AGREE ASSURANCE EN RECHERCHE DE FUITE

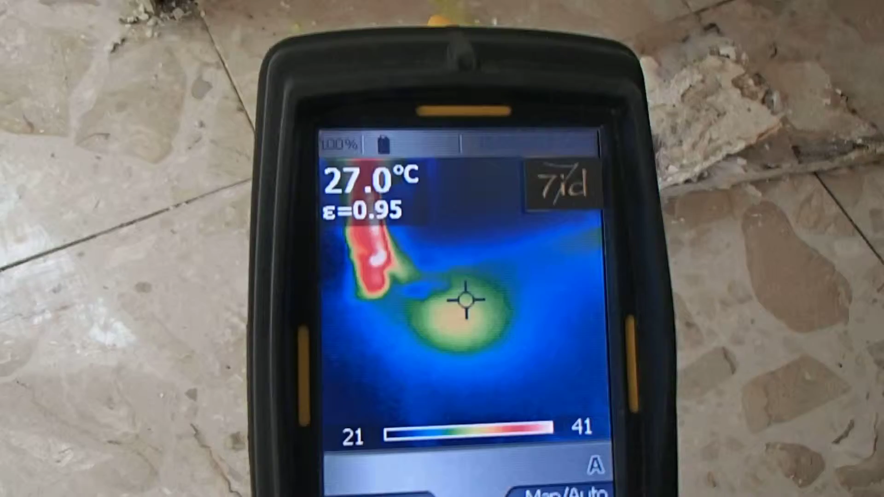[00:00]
On screen: spot 27.0°C
fuite détectée déjà en apparent qui a créé ce dégât des eaux
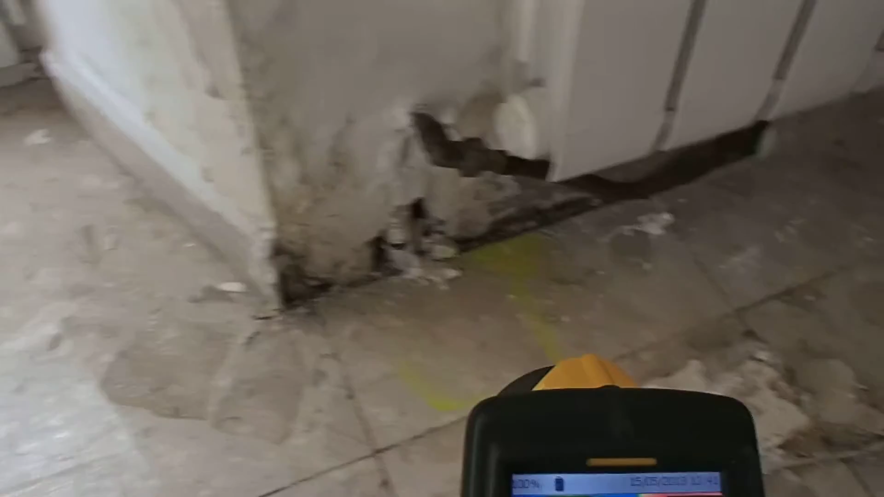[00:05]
personne n'avait vu ce goutte à goutte qui s'est infiltré
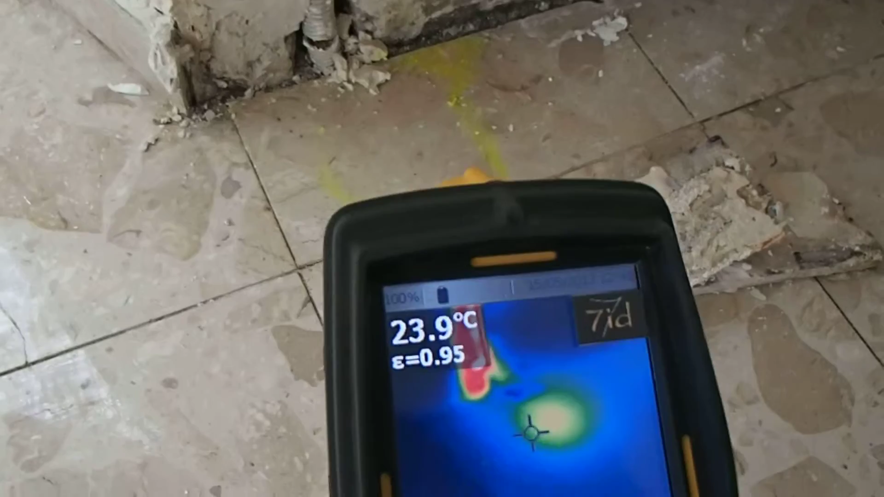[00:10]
On screen: spot 23.9°C
au niveau de la plainte et puis inondé les
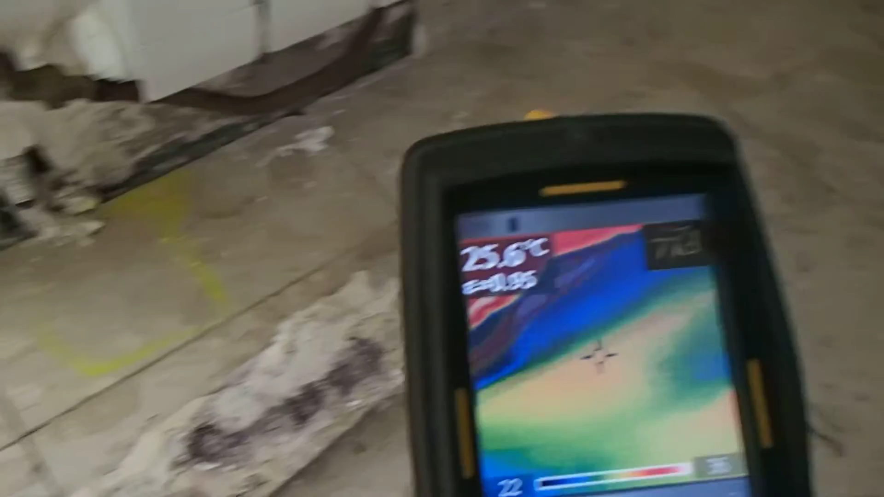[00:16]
On screen: spot 25.6°C
murs ensuite ça c'est la première fuite on a bien raison qui passe
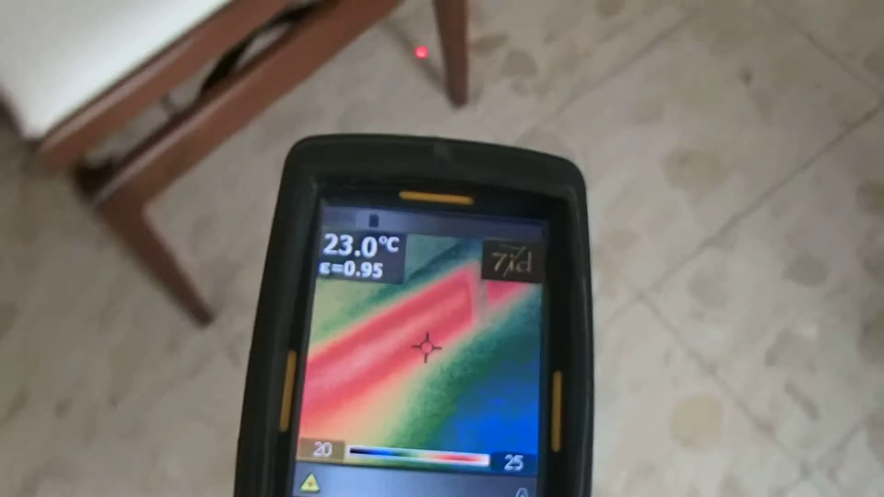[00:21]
On screen: spot 23.0°C
ici différentes variations c'est normal qui
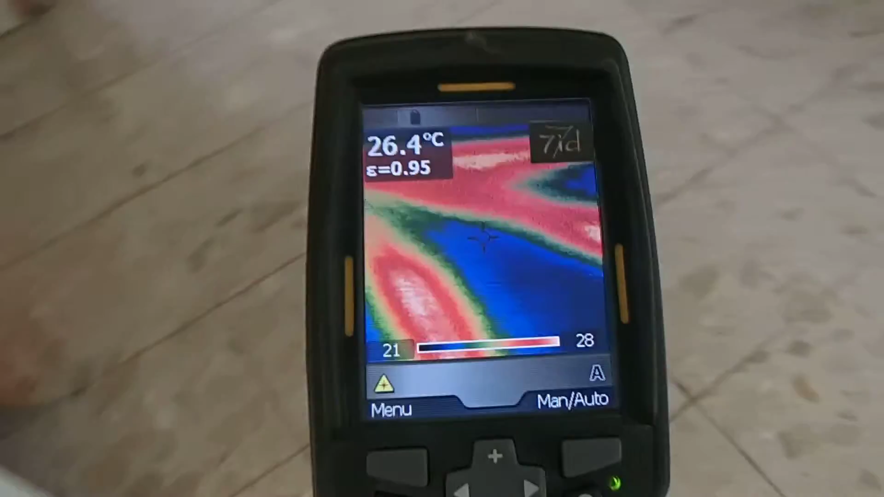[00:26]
On screen: spot 26.4°C
va dans les autres pièces etc on
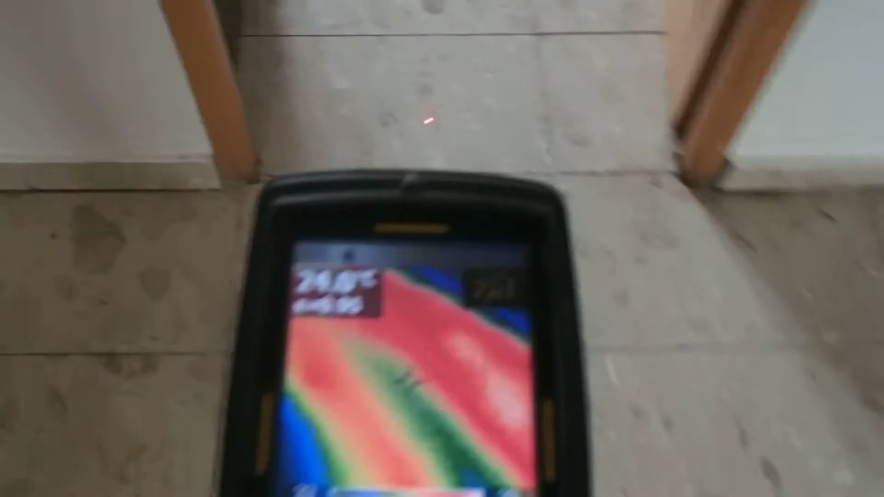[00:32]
a une accumulation ici par contre on a bien une surcharge d'eau
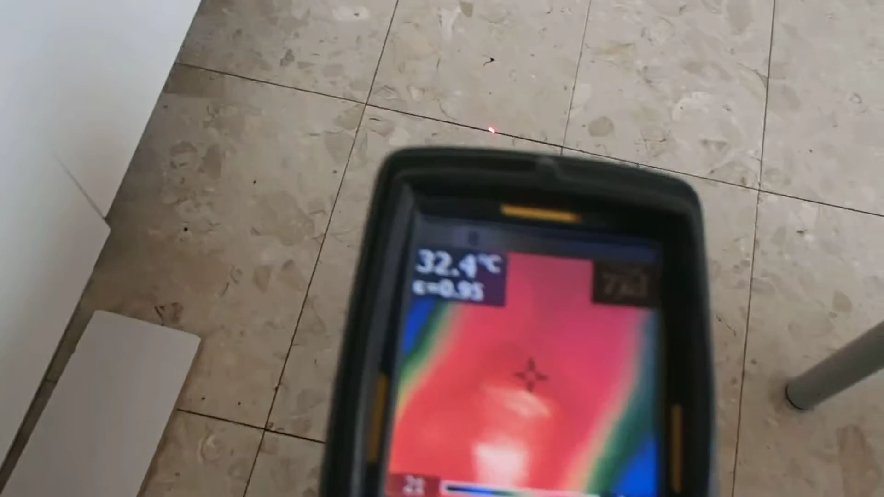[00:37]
On screen: spot 32.4°C
chaude ici dans le réseau ce qui m'a permis de
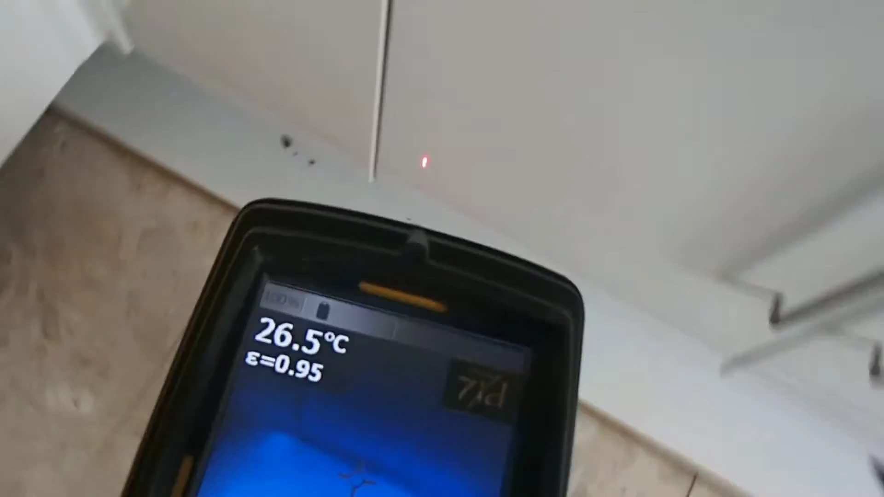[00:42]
On screen: spot 26.5°C
chercher plus loin de découvrir plusieurs